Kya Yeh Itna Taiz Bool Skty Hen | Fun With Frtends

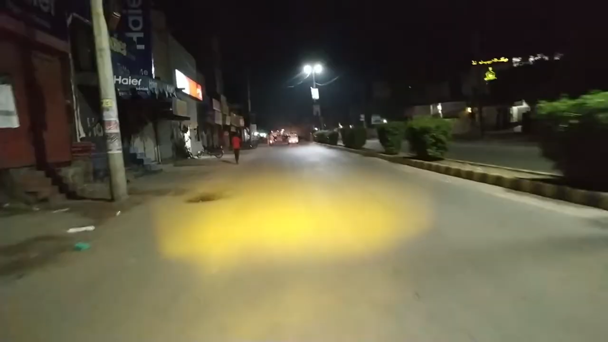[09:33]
चले चलो भाई, कल इस टाइम हम यहाँ पे आ रहे थे तो ये वाला रोड जो है उन्होंने बंद कर दिया था,
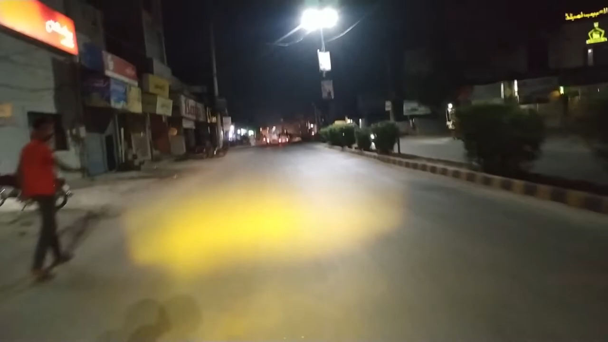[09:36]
और ये वाला रोड भी सामने से बंद कर दिया था क्योंकि यहाँ से जुलूस को गुजरना होता है।
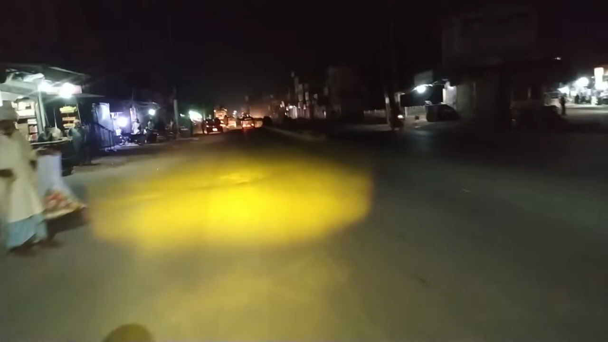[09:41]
तो अभी आज का जुलूस पता नहीं निकला कि नहीं निकला, कल निकलेगा तो कल दोबारा ये रोड है ना बंद कर देंगे, आज फिलहाल खुला हुआ है।